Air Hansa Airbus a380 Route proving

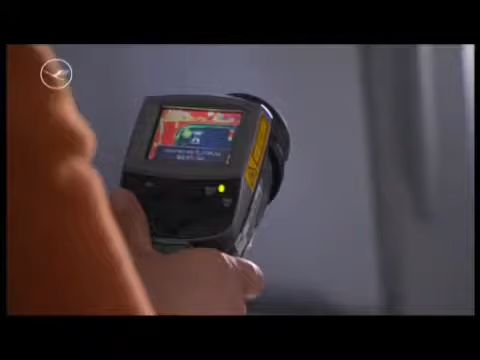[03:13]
Lufthansa Technik systems engineer Kirsten Winter, armed with a thermal imaging camera and temperature gauge.